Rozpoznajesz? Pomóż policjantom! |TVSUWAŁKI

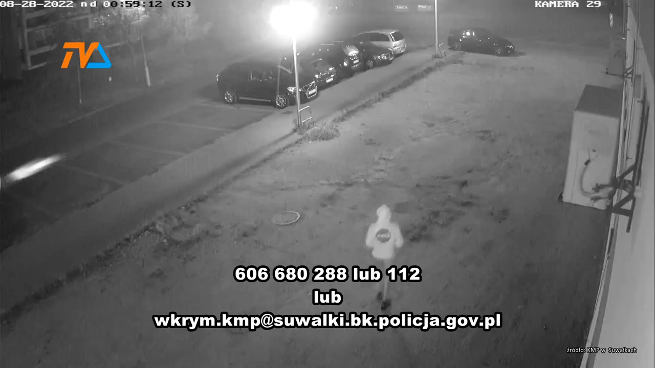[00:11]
dopuścił się uszkodzenia samochodu marki Volvo na jednym z przyblokowych parkingów na osiedlu Północ. Konkretnie chodzi o zatokę położoną przy ulicy Kowalskiego 4A. Do zdarzenia doszło 28 sierpnia bieżącego roku. Z ustaleń mundurowych i zarejestrowanego obrazu wynika, że młody mężczyzna ostrym narzędziem dokonał przebicia czterech opon w samochodzie marki Volvo. Pokrzywdzony oszacował straty na łączną kwotę tysiąca złotych.